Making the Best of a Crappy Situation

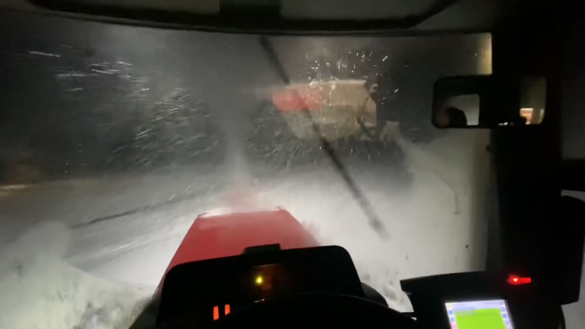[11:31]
I mean, the lights on this tractor are extremely bright, and I still can't see hardly, I don't know, 40 foot in front of me.
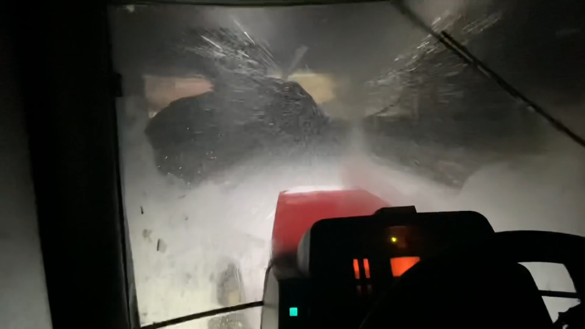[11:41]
So, we're just taking it nice and easy, taking the long way home, and we'll get there in one piece, so.